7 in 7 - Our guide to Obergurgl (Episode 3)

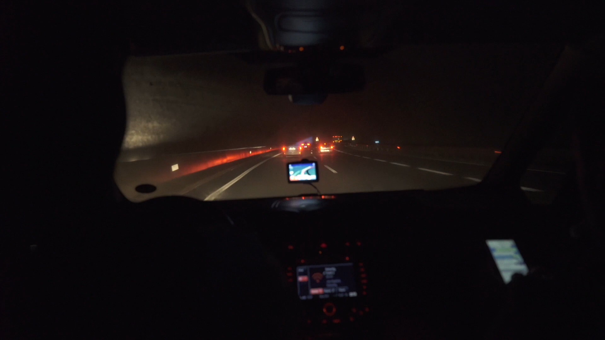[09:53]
Yeah. The Aquadome came as welcome respite from our busy schedule, but 2 hours relaxing in thermal pools caused our bodies to give in to the tiredness. So, in an effort to keep Phil awake at the wheel, the tunes were cranked up.
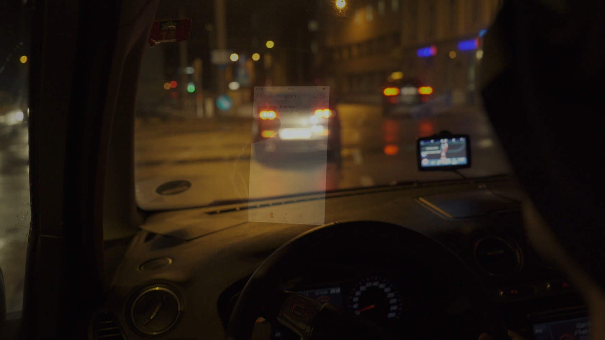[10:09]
Our hotel, the Hotel Grauerbär, was in the heart of Innsbruck, so as you'd imagine, parking wasn't easy.